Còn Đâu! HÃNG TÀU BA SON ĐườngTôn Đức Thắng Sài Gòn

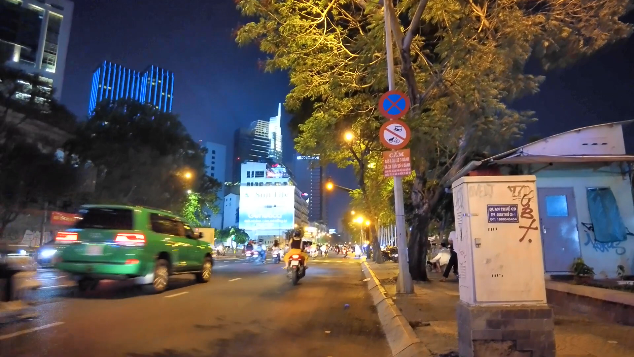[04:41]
Tôn Đức Thắng này có rất là nhiều building đang chuẩn bị xây lên, và những hạng mục và những căn hộ ở đây mang tầm cỡ quốc tế luôn á, như là số 2 Tôn Đức Thắng nè. Có thể thấy tòa nhà này đang trong quá trình xây dựng đó.
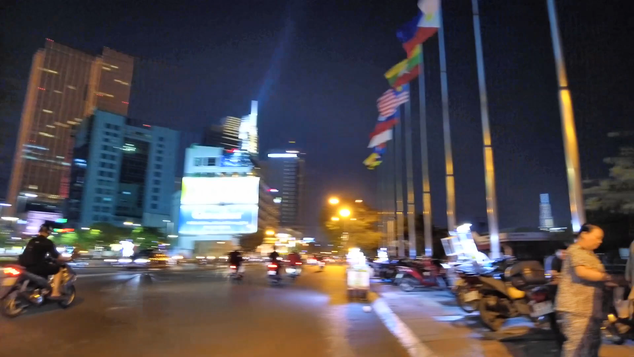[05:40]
Và buổi tối ở đây thì nói chung cũng mát mẻ, người ta hay đi xe, người ta đi ngang đây, người ta ngồi ở đây uống nước hay là uống cà phê ngắm cảnh.
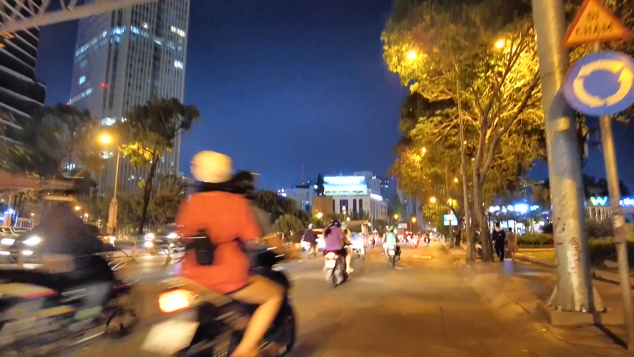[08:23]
Xung quanh công trường Mê Linh ngày nay thì có rất là nhiều khách sạn 5 sao và những cái tòa nhà mọc lên rất là nhiều.
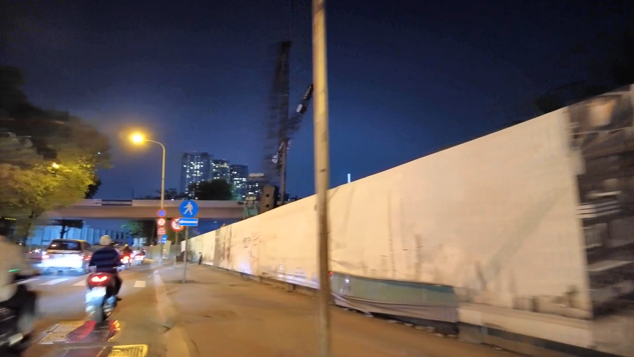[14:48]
vất vả nhưng mà huy hoàng. Bên đây là đường Ngô Văn Năm, đi ra thông ra tới
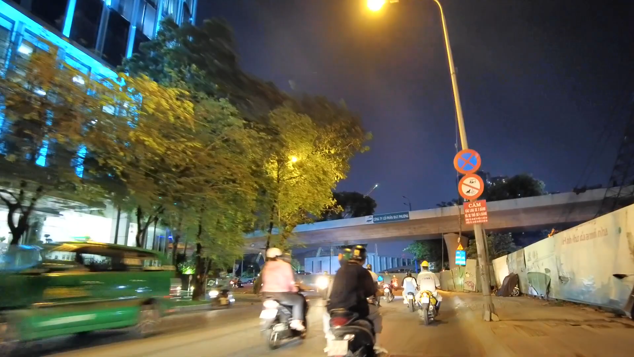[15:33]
Ngày nay đi ở cái đoạn này rất là rối.
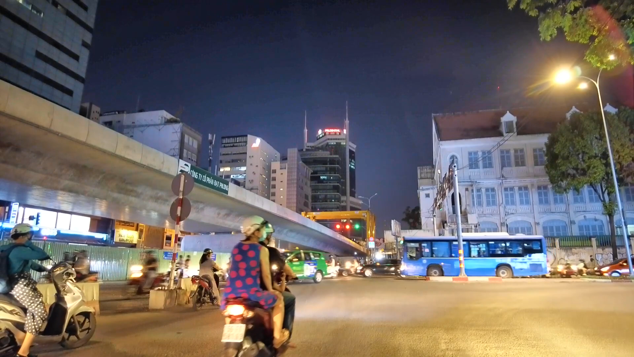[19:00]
Không biết đường xá sau này như thế nào nè. Hiện tại thì rất là lung tung hết trơn. Ở đây không quen là chạy rất dễ bị lạc đường. Ở đây là đi hướng này là mình sẽ đi ra Landmark nè, khu Vinhome nè.
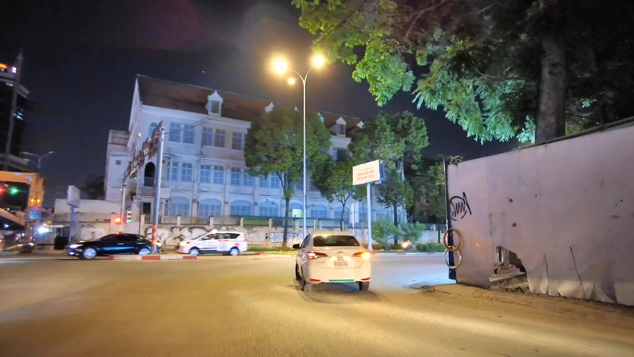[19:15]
Đi thẳng thì mình sẽ ra Lê Duẩn.
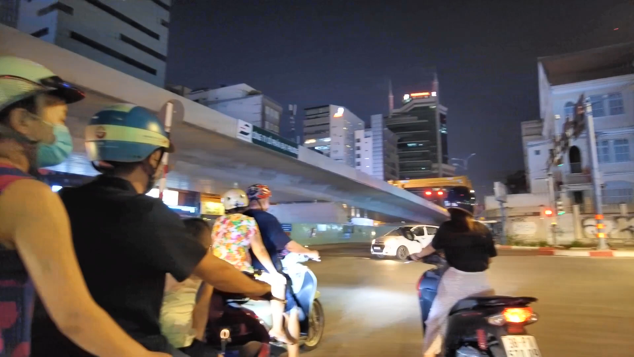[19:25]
Bên trái là Lê Thánh Tôn.
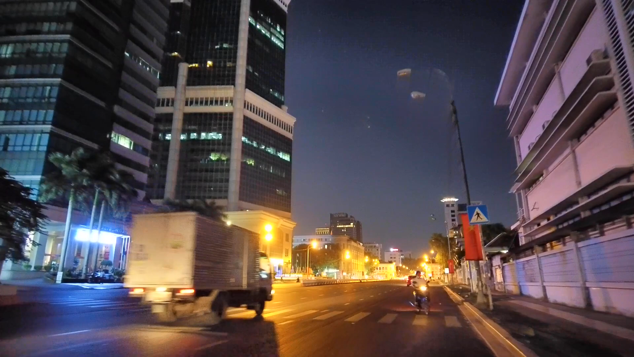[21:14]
Tới đoạn này là hết đường Tôn Đức Thắng rồi nè. Qua bên kia là giao lộ Lê Duẩn, bên kia là Đinh Tiên Hoàng.